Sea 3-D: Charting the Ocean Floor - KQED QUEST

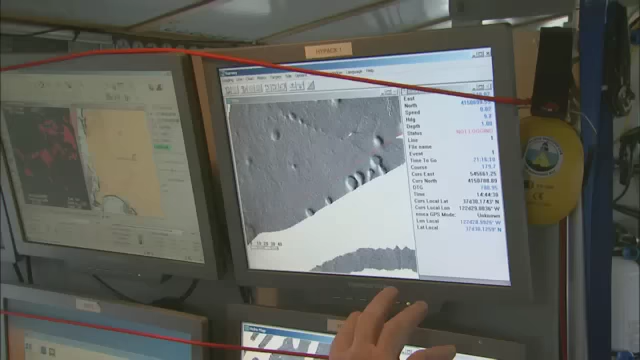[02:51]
These two screens are our survey navigation system that shows the data that we already have for the area,
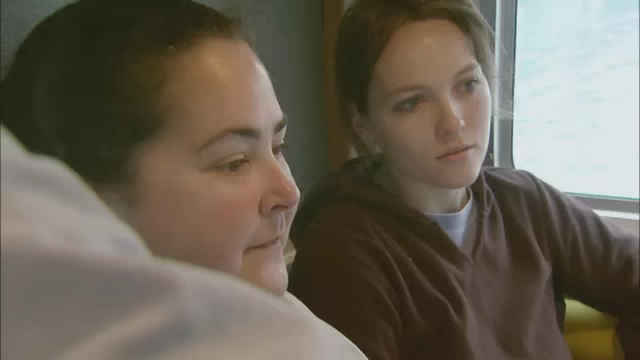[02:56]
which is this gray area over here.
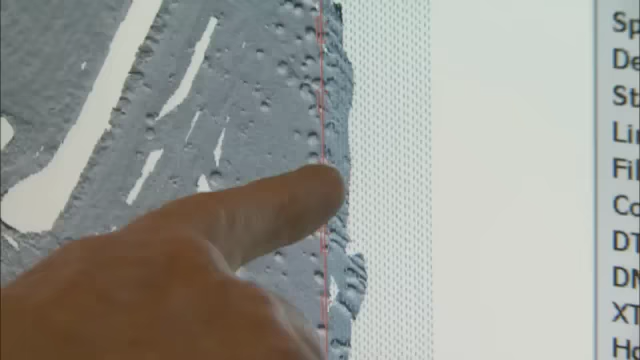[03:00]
You can see rocks and bumps in it. The red line is the line that the survey vessel is going to be running along,